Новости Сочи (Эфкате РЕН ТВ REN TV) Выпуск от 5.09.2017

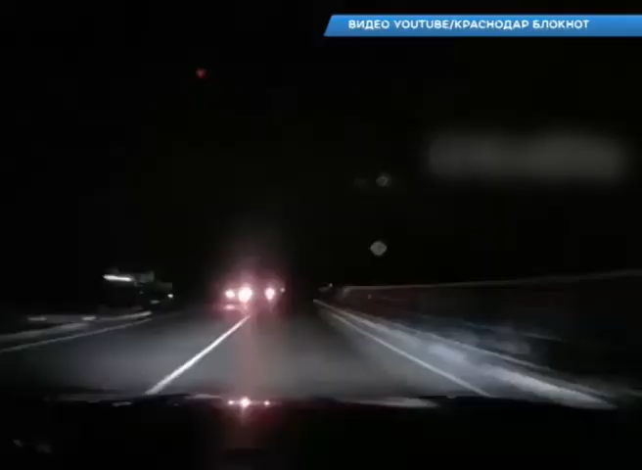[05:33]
Обстоятельства происшествия уточняются, но на картинке с видеорегистратора видно, что пешеход не был заметен до момента столкновения.